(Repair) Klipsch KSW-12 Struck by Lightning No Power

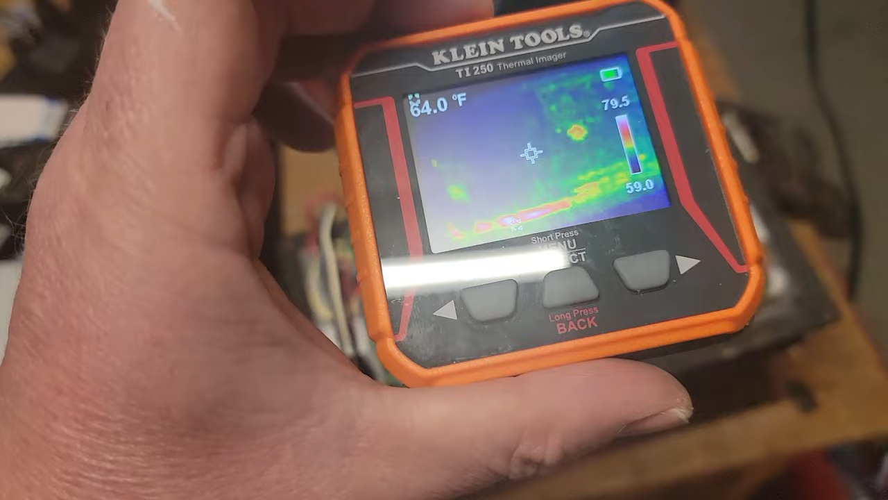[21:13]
On screen: spot 64.0°F
inject a low frequency tone into it and then we'll monitor the output
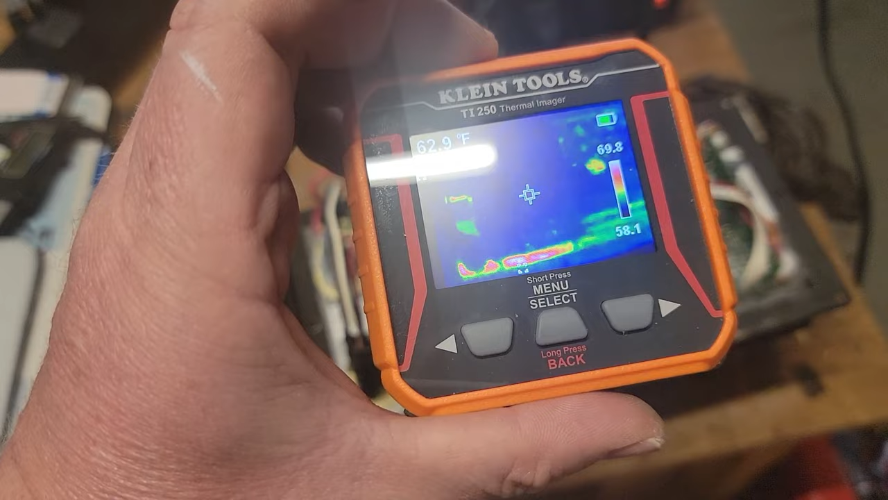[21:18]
with the uh o scope okay so going over the board we got
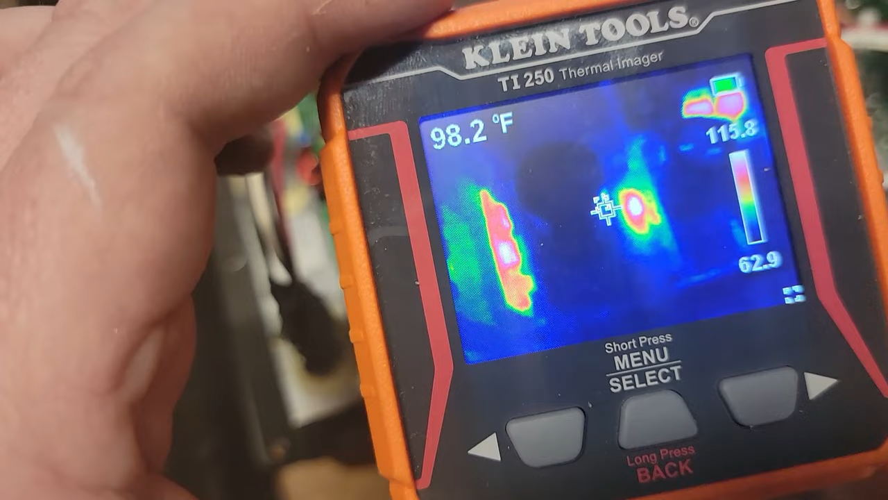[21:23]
On screen: spot 98.2°F
a small transistor and i'll put it down there that is getting a wee bit hot
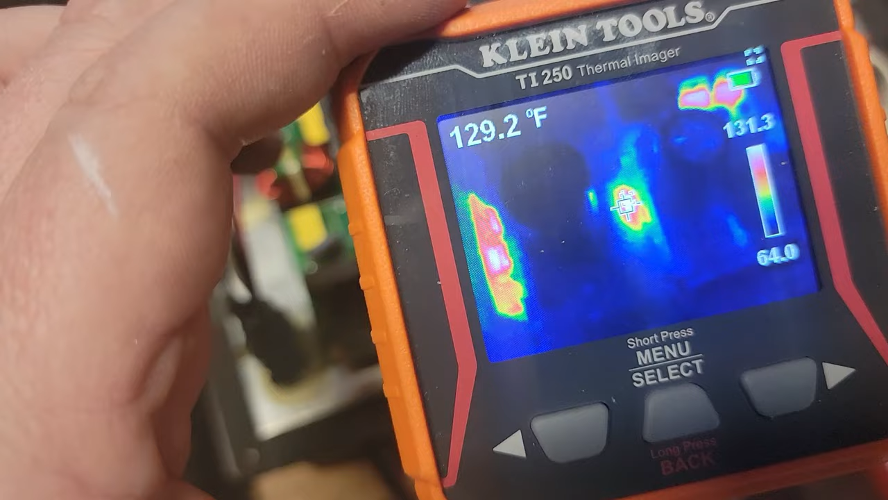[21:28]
On screen: spot 129.2°F
that might be a concern we'll find out here in a second
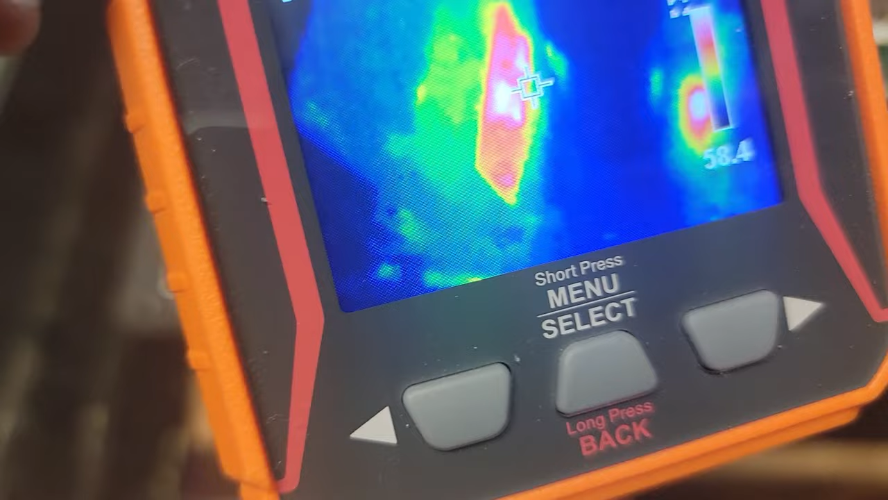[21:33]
um appears to be the same thing on this little board over here
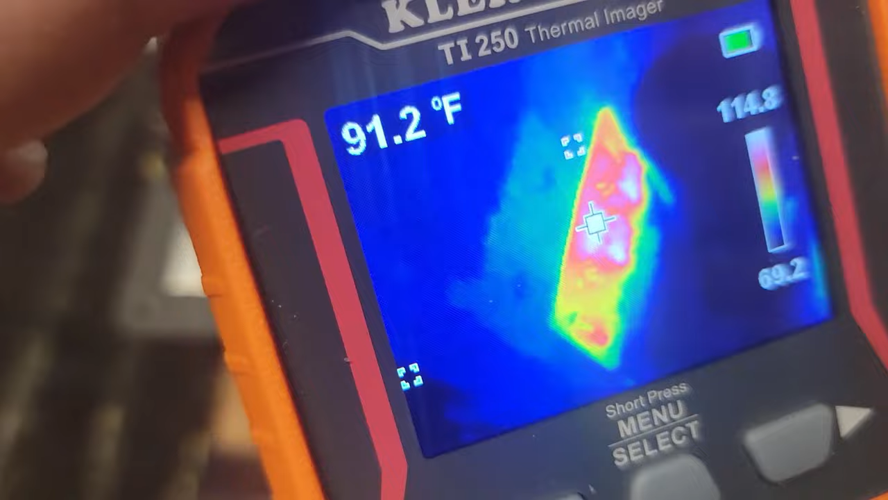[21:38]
On screen: spot 91.2°F
again i'm just kind of monitoring for now those uh
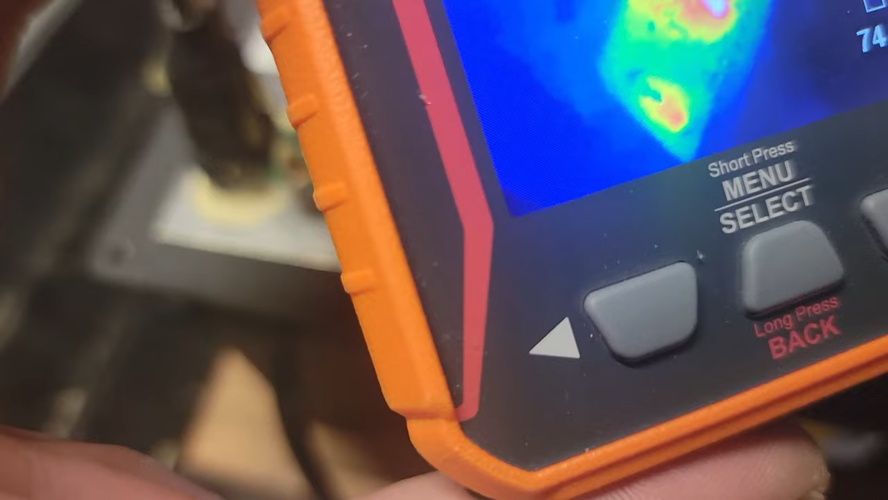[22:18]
anything over on the side okay so we got surface mount transistors and i mean they're a bit warm this ic right over here is a bit warm
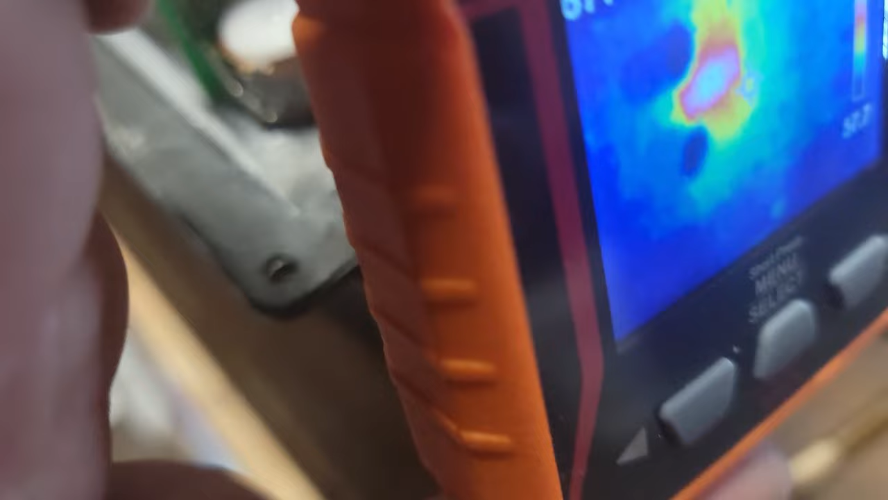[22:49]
that's gonna be okay so that's a surface mount transistor sitting right there to the right of these capacitors
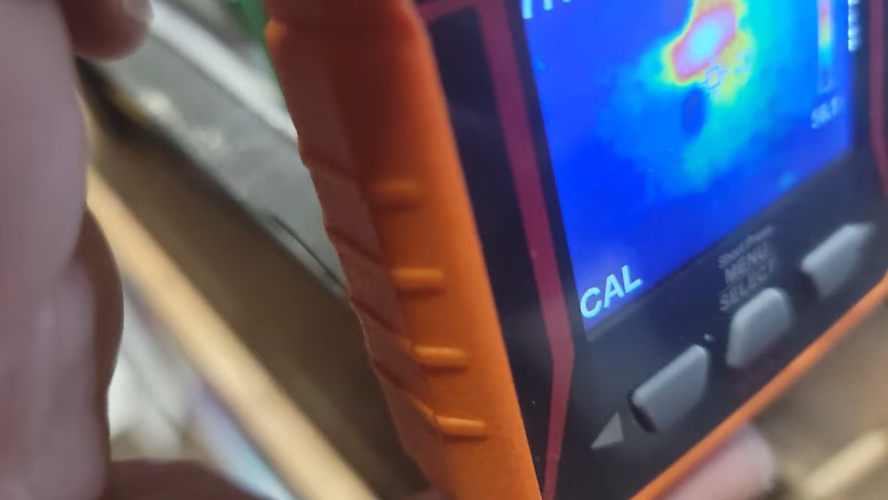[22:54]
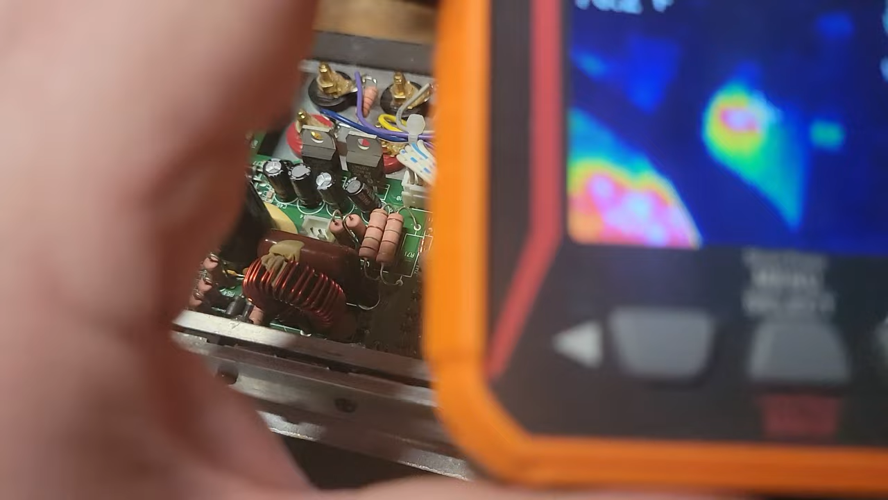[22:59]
getting warm but i'm not seeing it as like a super big hot spot 130 113
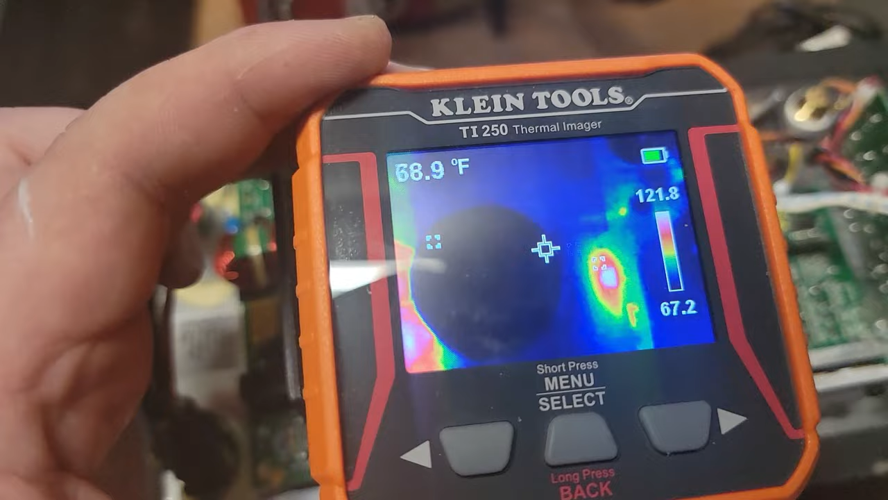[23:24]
On screen: spot 68.9°F
i mean there there is white white
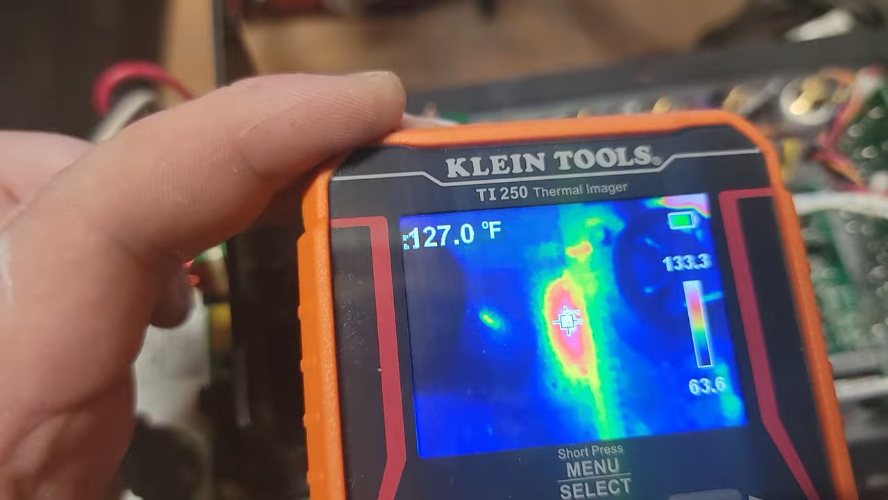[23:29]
On screen: spot 127.0°F
white i don't know it might be fine um
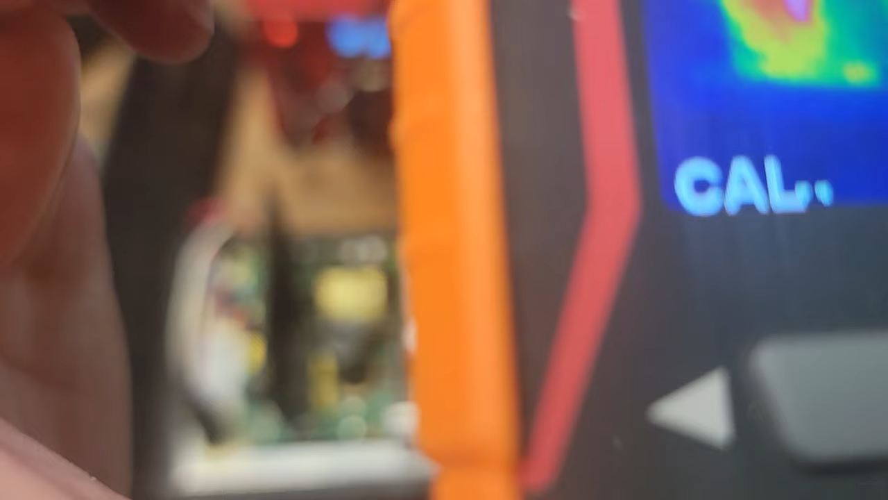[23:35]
i think we're going to be okay but at least i've noticed some hot spots on the
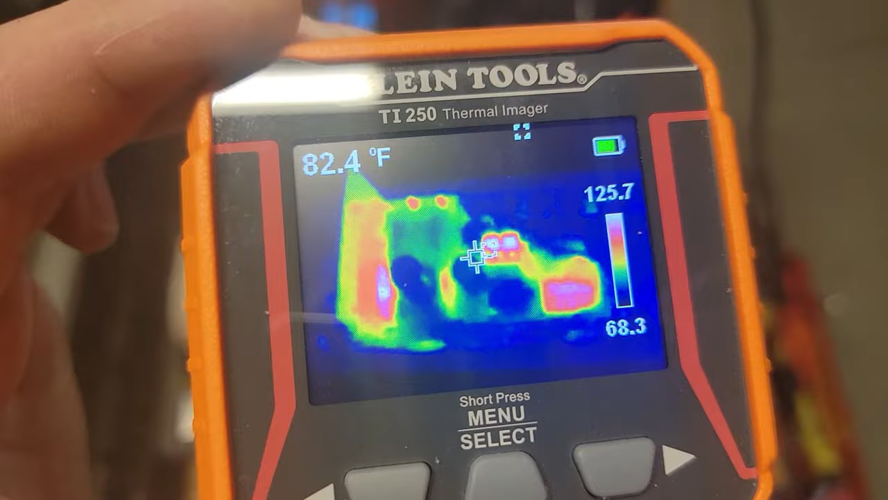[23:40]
On screen: spot 82.4°F
board in case if we still do have issues so those are could be areas we look at next but let's